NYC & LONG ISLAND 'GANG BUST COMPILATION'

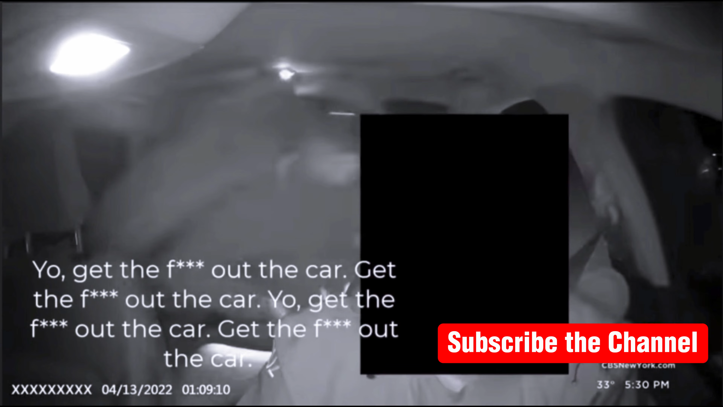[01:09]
Get the car. You're looking at an armed carjacking of an innocent rideshare driver in Waiting River.
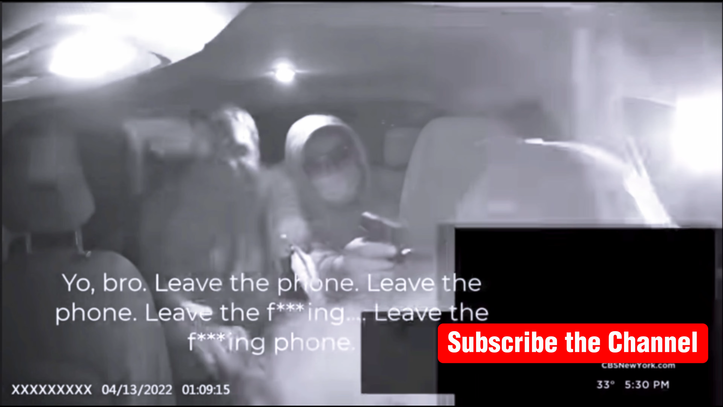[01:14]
Shoot the law. The gunmen gleefully grinning as they steal the car.
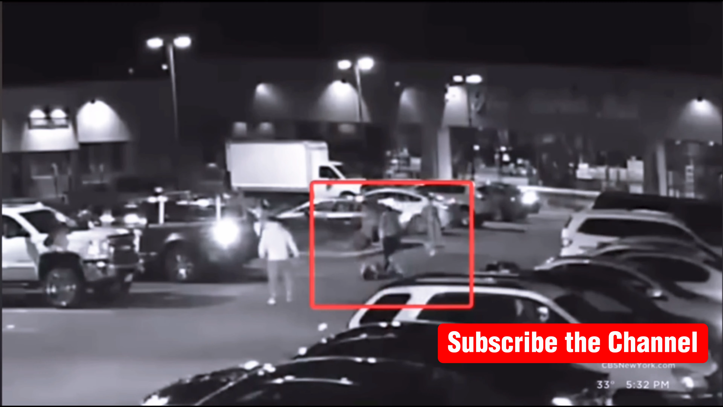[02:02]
Held in on bail and that they, that they're held responsible for their acts of violence and what they're doing to, to our communities. One of the defendants applied for a legal gun license to allegedly supply gang members for violent crimes across Long Island. In Riverhead, Long Island. Agents, gang retaliation, killings, and innocent lives caught in the crossfire.